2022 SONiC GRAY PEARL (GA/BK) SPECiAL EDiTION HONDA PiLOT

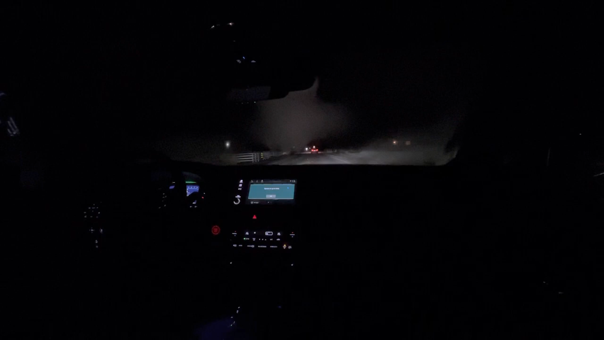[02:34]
and then when you're doing better on gas what's going to happen is it's going to go into a dark green so let's go ahead and turn this down i think that's plenty of good for right now let y'all see what's going on as far as the vision goes look at how high the lights i mean just man super awesome i don't know if you can see that 45 mile an hour sign but everything's nice everything's clear and what's good about that is not all are you sitting up high but your field of vision is excellent think for like everybody who drives on dark roads early